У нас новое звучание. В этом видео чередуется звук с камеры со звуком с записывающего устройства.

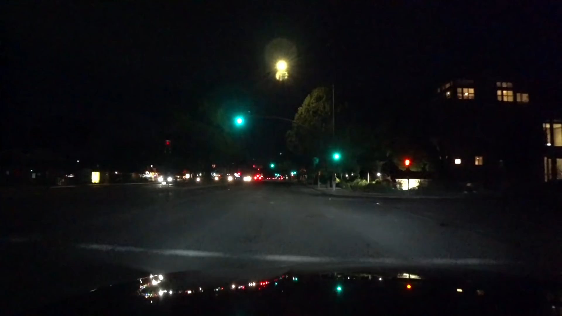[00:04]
здравствуйте друзья я пробую новую версию подключения записи звука на наших поездках автомобильных то есть задача состоит в том чтобы мотор не так шумел ну не только мотор но сама по себе дорога и конечно вот сейчас например самый тихий такой режим вот кроме может быть там вентиляторы вы ничего не услышите а когда мы поедем вот сейчас да это еще не
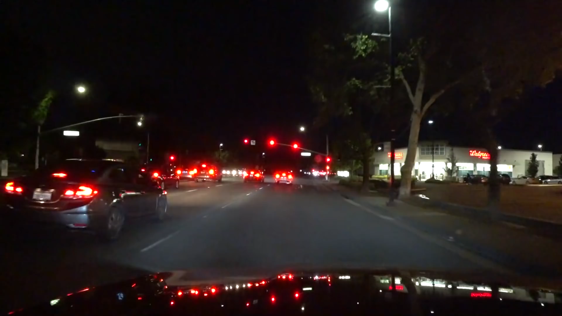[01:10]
микрофон выносной воткнуть такой петличный по-всякому разные микрофоны пытался что-то не получалось а сейчас я просто там есть встроенные микрофоны вот я на этот встроенный микрофон говорю ну смысле я смотрю на на дорогу но будет в кармане слева у меня торчит на груду сейчас посмотрим что получится и у меня такое ощущение что как я
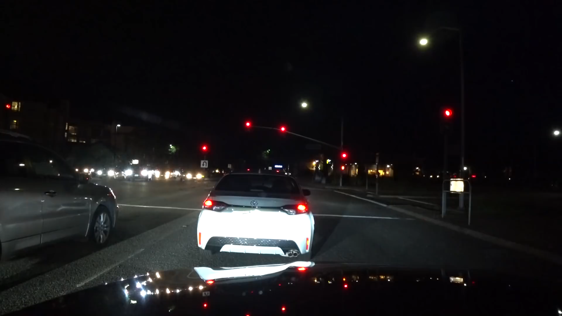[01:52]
была в том что когда пишешь либо через микрофон на саму камеру либо через микрофон вот на это записывающее устройство но что получалось когда шумно то звук голоса начинал как-то вот так пропадать дребезжать трещать просто в результате того что шумы так воздействуют вот на микрофон что вот все вместе вот эта амплитудно-частотная характеристика она как бы
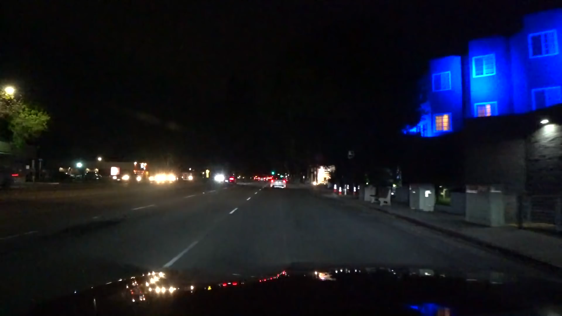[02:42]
а так вот когда буду монтировать вы сами услышите я надеюсь что вы услышите во всяком случае я так подберу чтобы было слышно в общем то не сложно устройство не такое большое и не тяжелое у меня даже к нему есть такая прищепка которая прикручивается и я могу на поясе его носить но если на поясе тогда если с микрофон но если по улице ходить например пойти когда нет